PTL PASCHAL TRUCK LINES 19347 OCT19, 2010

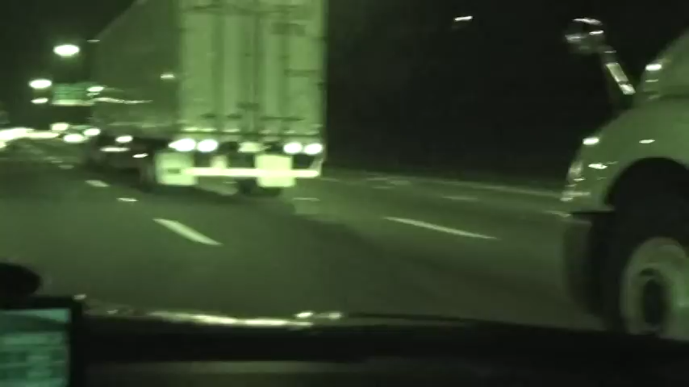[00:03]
yeah really running up the tail of this land span here trucks use right two lanes start stop take one
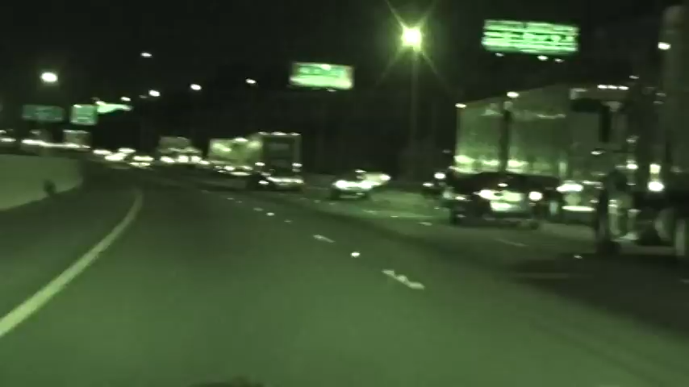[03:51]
Nobody in the center lane There's a car coming up now But there's nobody there He can move back over There's nobody in Like behind us Not at a given moment anyways Or you're going to come on over